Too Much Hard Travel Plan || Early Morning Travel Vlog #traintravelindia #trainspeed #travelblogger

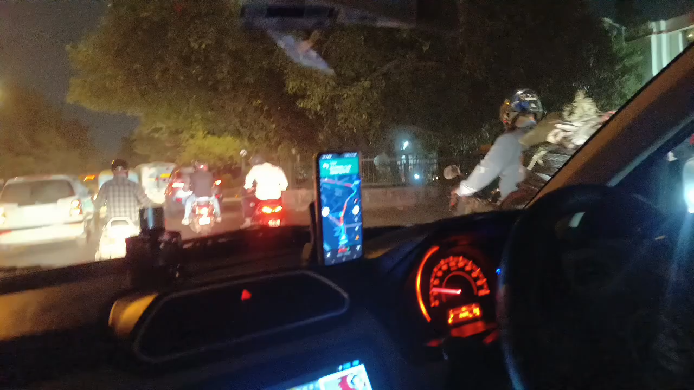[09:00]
मिलेगा और सामने मैप चला दिये हैं यह आप देखो पूरा रेड रेड सो कर रहा है काफी डर भी लग रहा है क्योंगे लग